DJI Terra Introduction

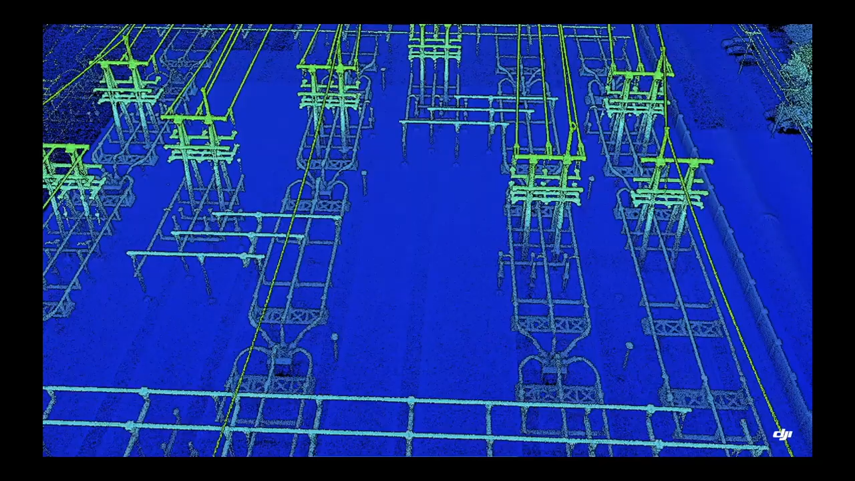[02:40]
So using the DJI Terra software, user can convert raw data which was captured by XAML's
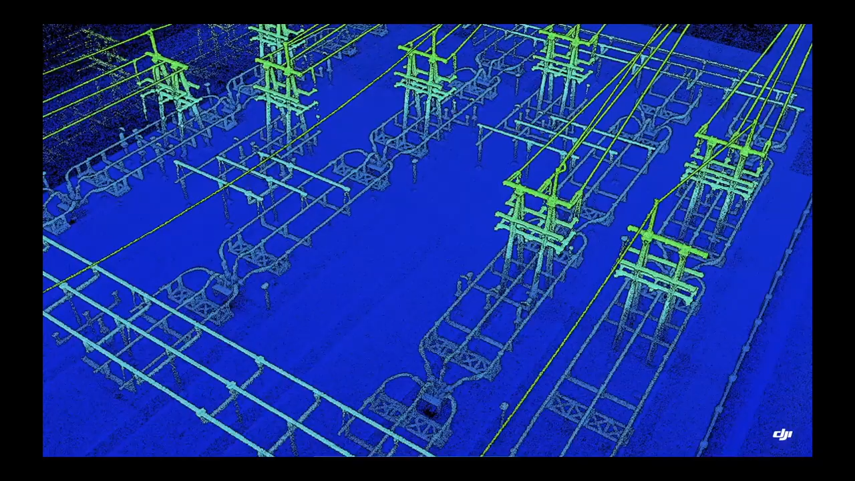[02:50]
L1 payload and output point cloud result. So those are the examples and results captured from DJI Terra. And here we have the DJI Terra functionalities and the main selling points. I'm going to deep dive in each one, but before that, let's deep dive into the first one, which is the photogrammetry reconstruction. The photogrammetry reconstruction is the top selling point of DJI Terra software.
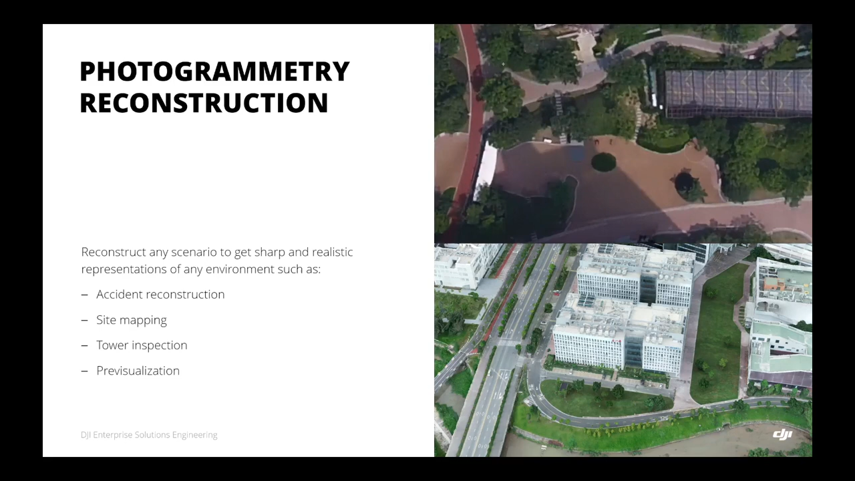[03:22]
It enables users capability to reconstruct any scenes and generate a digitalized version of the scene. It is widely used in the following scenarios,
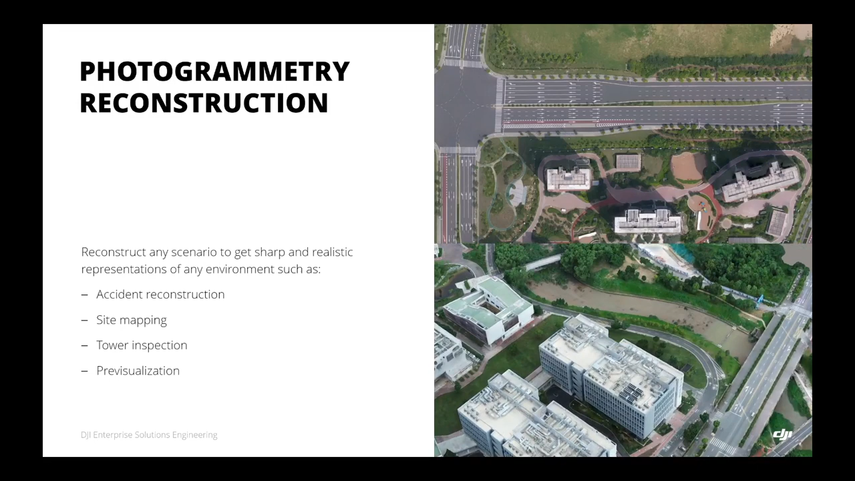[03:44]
such as extent reconstruction, site mapping, vertical structure or structure overall inspection use for 3D modeling, and pre-visualization overall. Results processed from DJI Terra is very accurate and the workflow to process these photogrammetry projects is very easy. DJI Terra software provides users a simple to use user interface, but also packed with many powerful tools to ensure users can output results with great accuracy effectively.
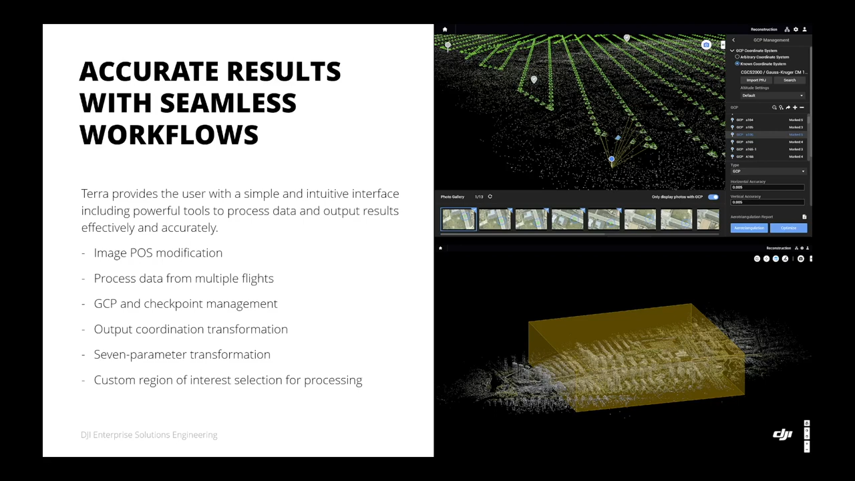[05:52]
We also have custom region of interest selection for processing tools so user can define the boundary of the reconstruction to save processing time. Highly efficient. DJI Terra software is generally three to five times more efficient compared to other photogrammetry processing tools in the market.
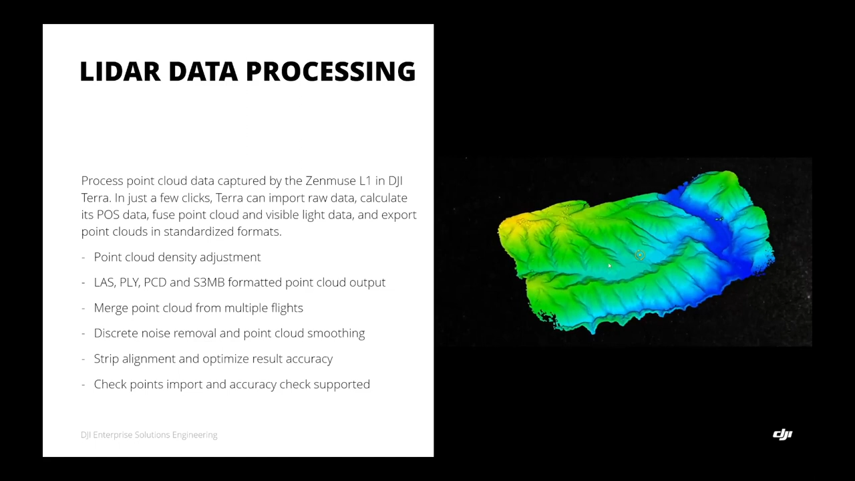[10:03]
DJI Terra is going to output a report with the accuracy of the LIDAR scan. Next we have is basic flight mission planning.
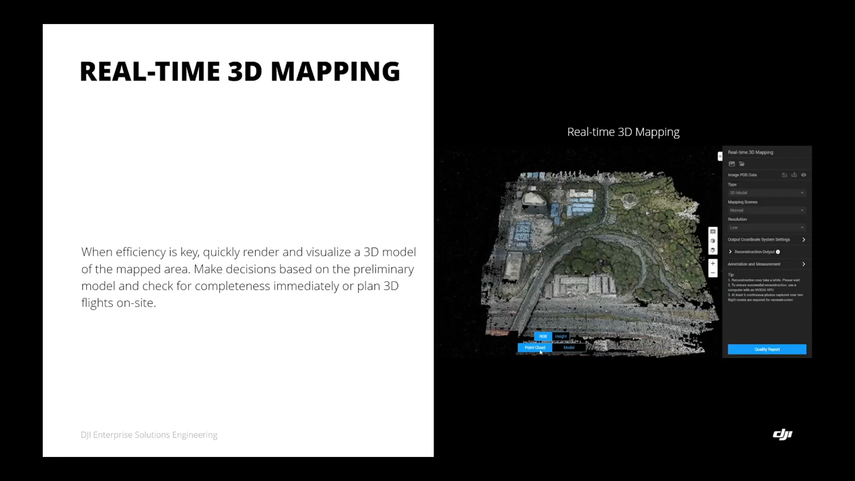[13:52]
DJI Terra is able to process a 3D model as the drone flights. And as the drone flights further, the model is going to accumulate bigger and bigger. And this is very helpful again for situation awareness use.
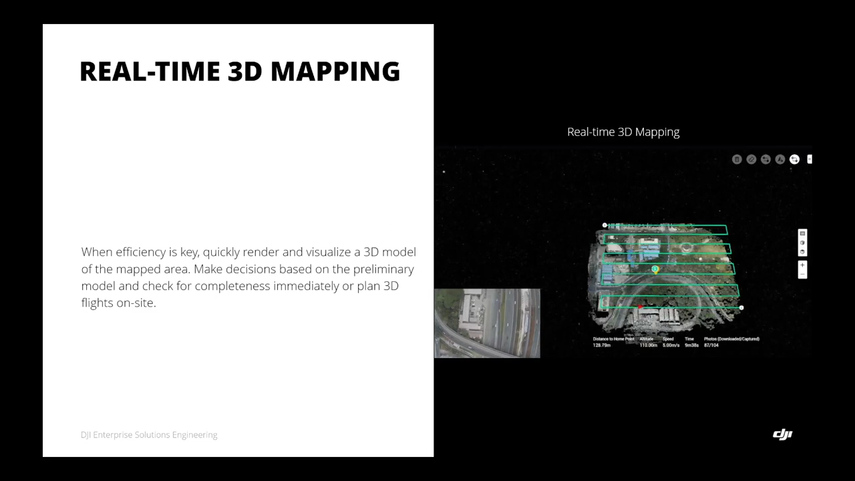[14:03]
And not only it generates a matched model, it also has a point cloud version of the model available after the process. Next we're going to cover is detailed inspection mission planning.
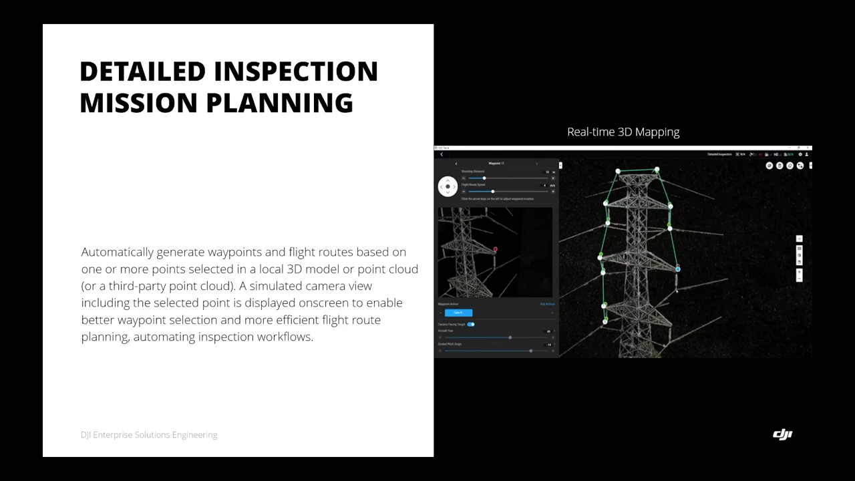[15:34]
They'd be able to see how far away their flight route is against the nearest obstacle. This way they can create a mission safe without actually needing to be on the side and create a mission.